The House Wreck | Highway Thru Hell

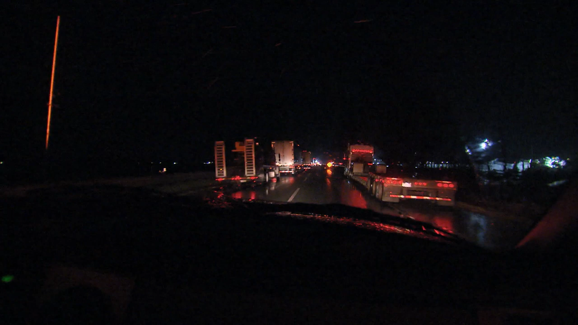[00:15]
...has shut down all westbound traffic on Highway 1. The house is on his left-hand side.